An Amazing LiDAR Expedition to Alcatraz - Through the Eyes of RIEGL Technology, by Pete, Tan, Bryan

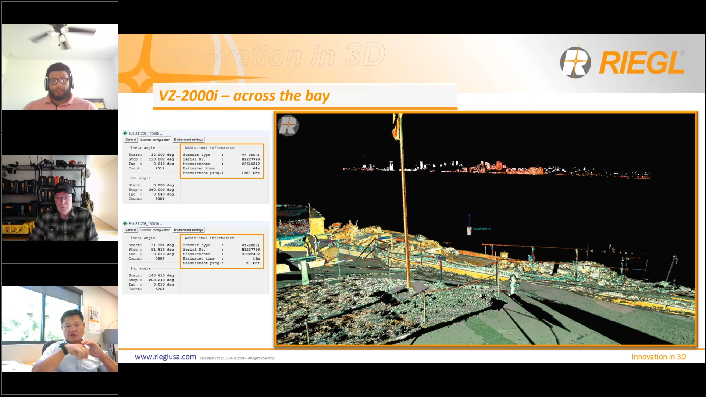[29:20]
um select your area of interest slow down the pulse rate and then from that position you can see we capture um data from the mainland and what
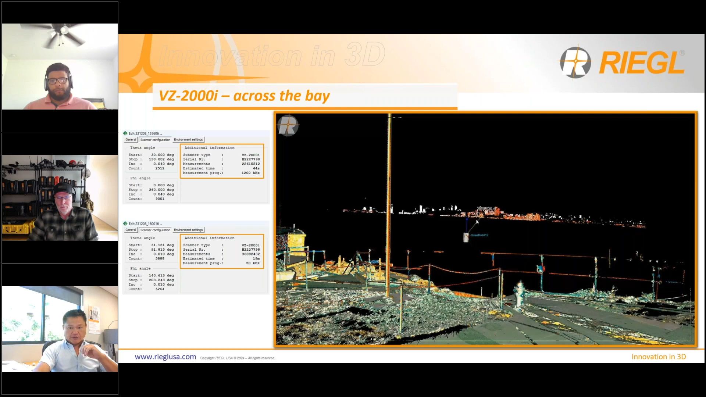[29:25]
you can experience with that is that you can see here the range here
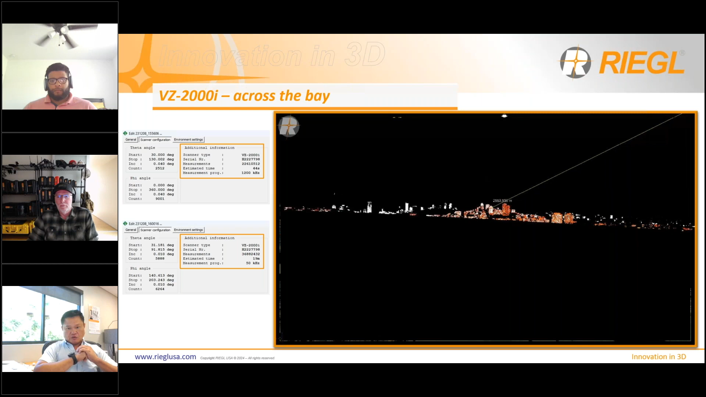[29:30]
will exceeds 2500 meters and you can see the quality it's still well defined of the data i mean the object is
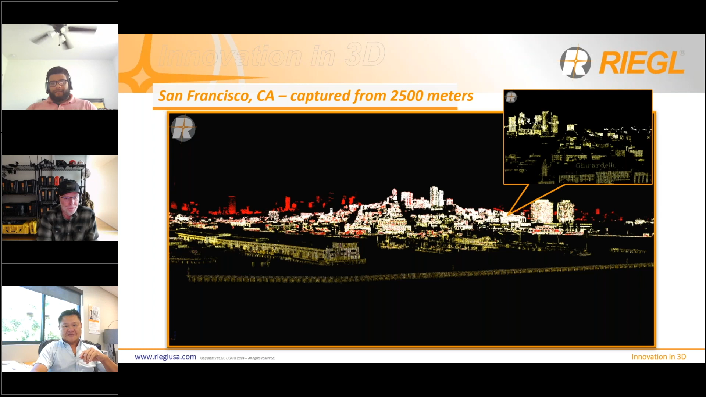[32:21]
definitely uh validate the scanner uh scanning at two over 2500 meters right gosh amazing yeah um okay and here's just some so not only the scanner does wonderful at long range it does it
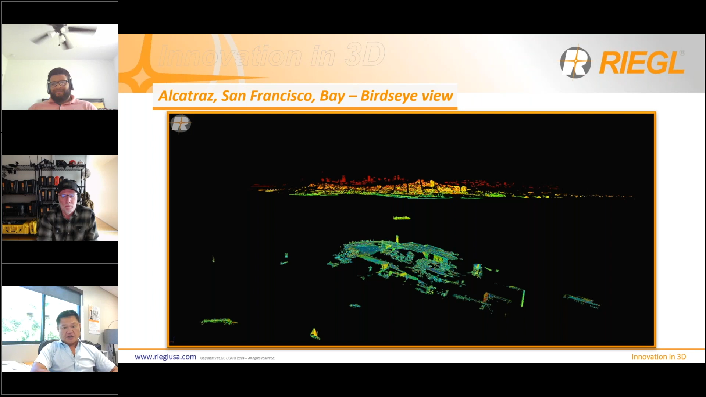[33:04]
little um river boat or bay boat party boat is right in the middle and then of course the mainland san francisco is all the way in the background so very dynamic ranging scanner yeah so of course there was not one system for all right so um coming from